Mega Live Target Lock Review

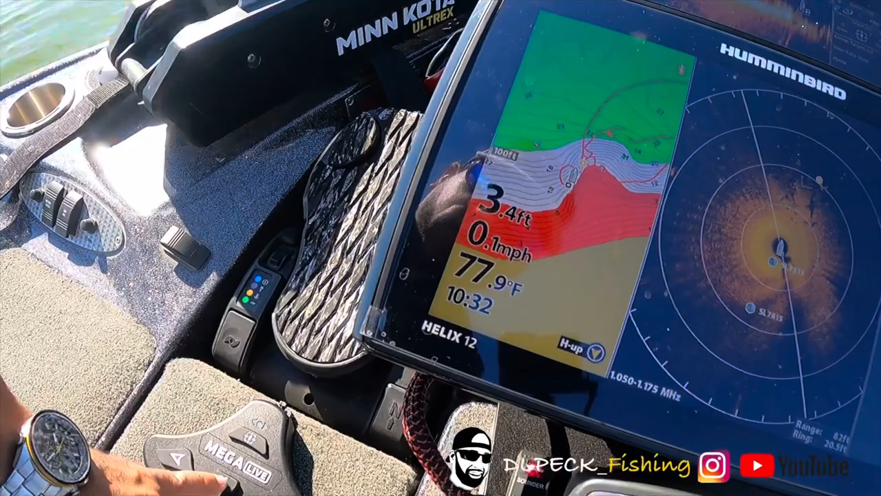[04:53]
On screen: depth 3.4 ft, water 77.9°F, speed 0.1 mph
can uh do a menkota steer when you hit this button that's what i have it programmed
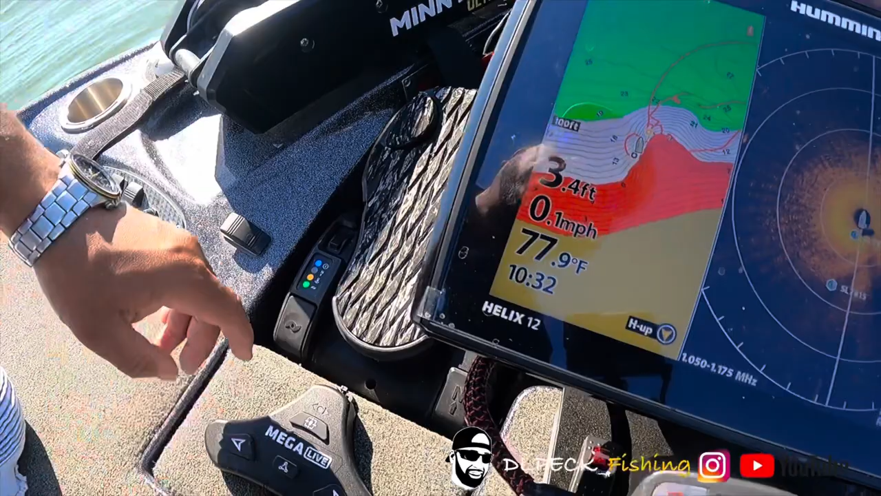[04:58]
On screen: depth 3.4 ft, water 77.9°F, speed 0.1 mph
on so as you can see right now the shaft that the mega live used to be sitting on
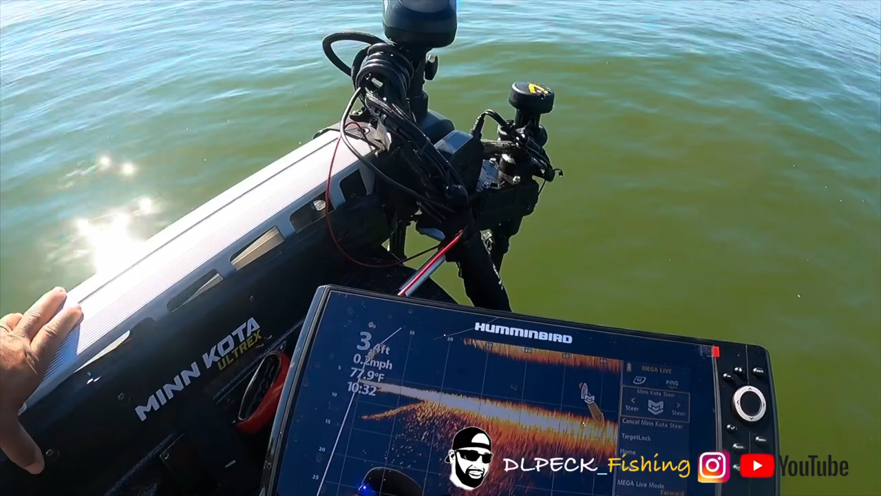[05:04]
On screen: water 77.9°F, speed 0.2 mph
is now in sync with that trolling motor shaft so when the um menkota ultrax moves to the left to the right to the center the target lock stay in line with it you can see that what's going on now so um pretty cool setup here i finally got it all where i'm comfortable um doing a video about it um another option you have is sweep
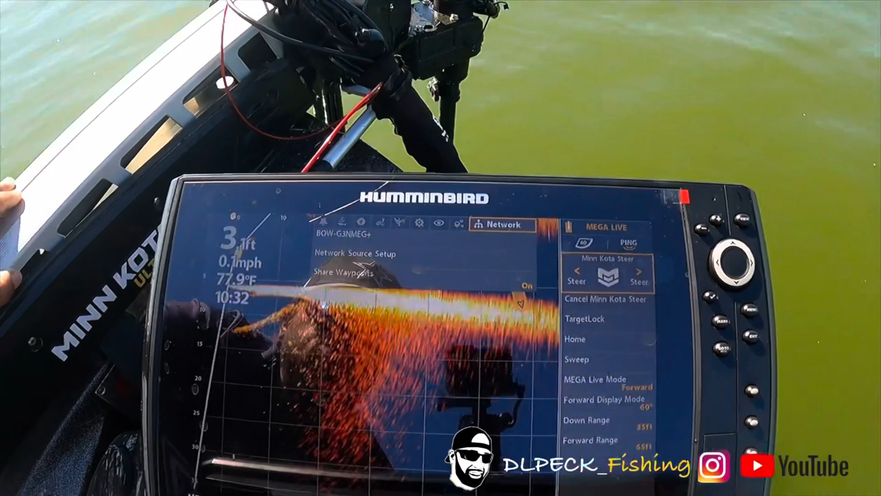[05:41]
On screen: depth 3.1 ft, water 77.9°F, speed 0.1 mph
i don't use it much but you can actually do just bear with me here
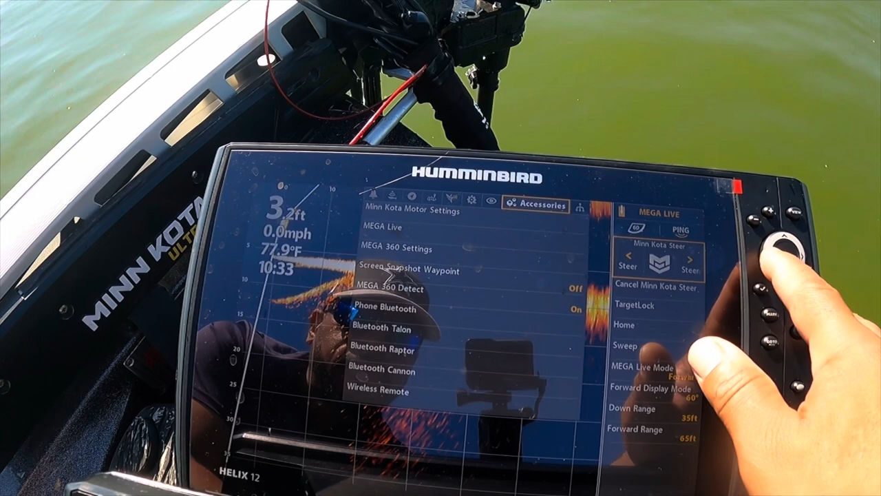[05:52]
On screen: depth 3.2 ft, water 77.9°F, speed 0.0 mph
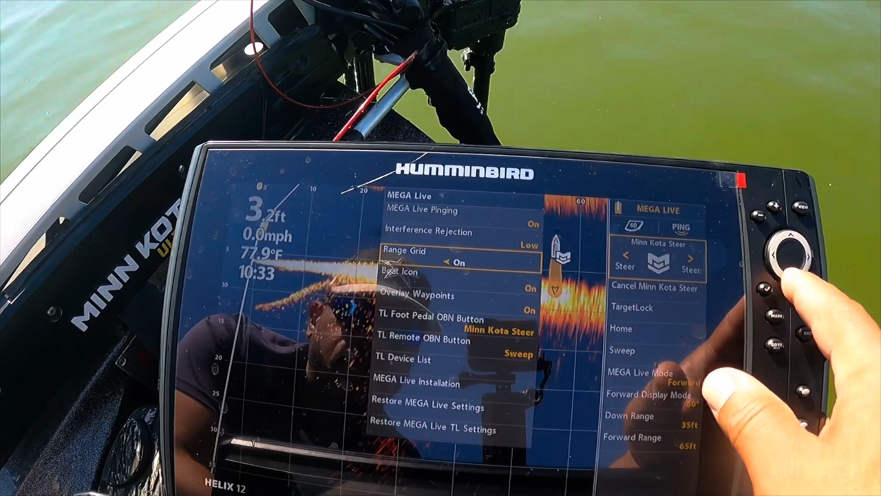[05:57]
On screen: depth 3.2 ft, water 77.9°F, speed 0.0 mph
you can program that button to do sweep and what basically that does it
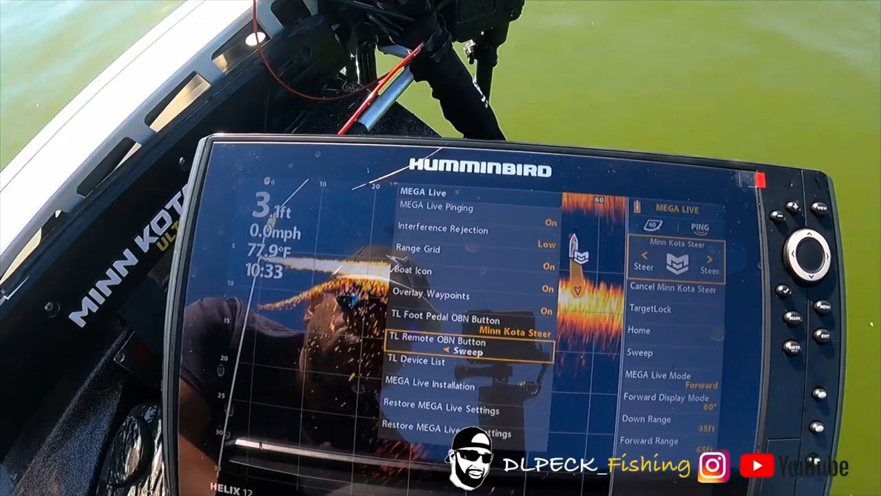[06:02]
On screen: water 77.9°F, speed 0.0 mph
just moves this trolling motor from left to right in a slow type fashion um it's
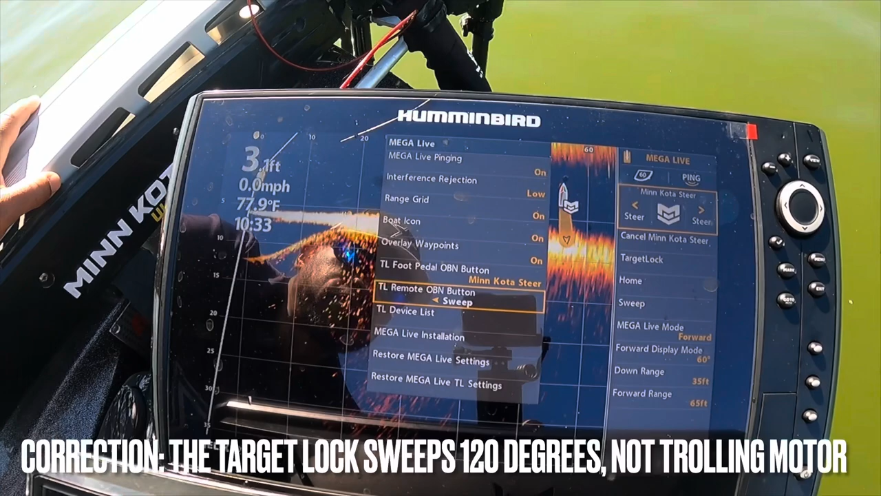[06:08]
On screen: depth 3.1 ft, water 77.9°F, speed 0.0 mph
probably good when you're scanning uh may be really good when you're um when you have your
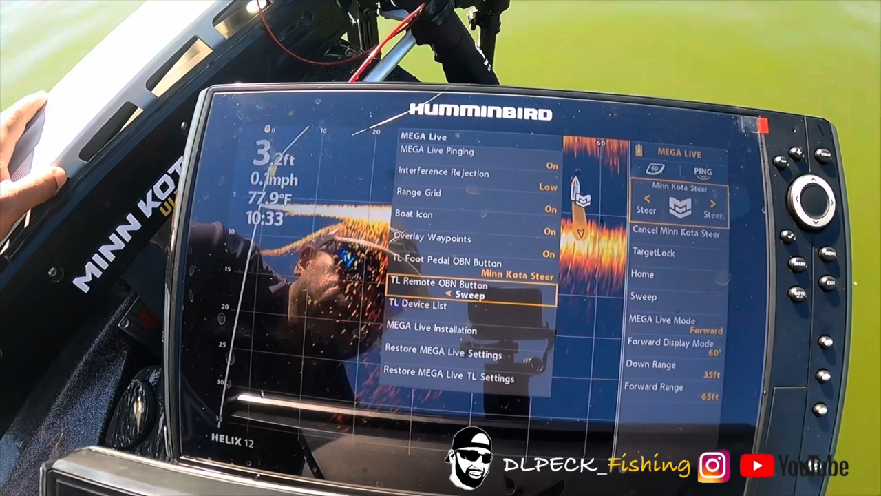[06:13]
On screen: depth 3.2 ft, water 77.9°F, speed 0.1 mph
your map set up on your lake masters map set up where you can actually follow the the contour lines and as you follow the contour lines
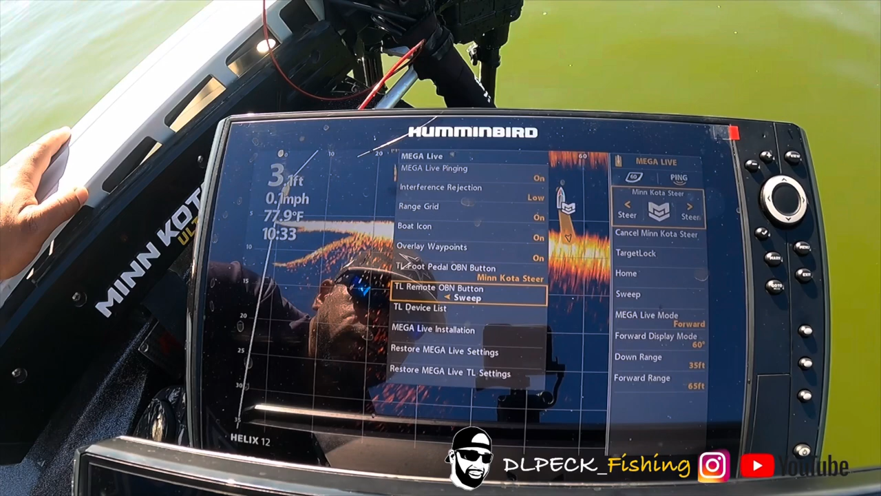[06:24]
On screen: speed 0.1 mph
you can use that sweep to kind of sweep back and forth until you find structure or you want to stop and
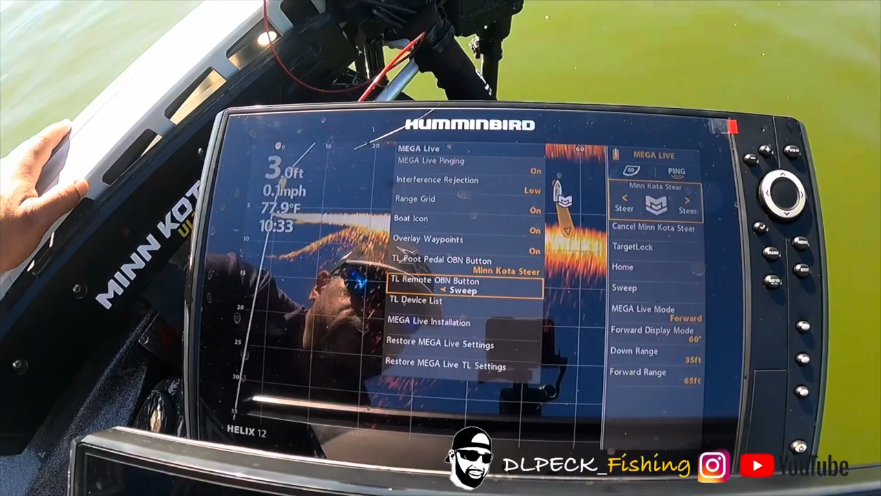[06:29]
On screen: depth 3.0 ft, water 77.9°F, speed 0.1 mph
fish or whatever the case may be so i hadn't messed with that often i'm not going to demonstrate that but i
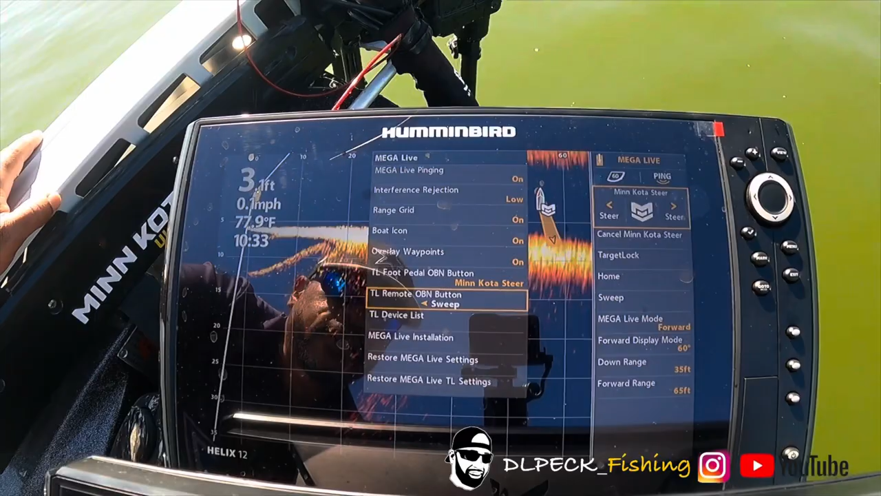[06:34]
On screen: water 77.9°F, speed 0.1 mph
think that's another cool thing that you can do as well on here anyway guys i'm gonna give you a good piece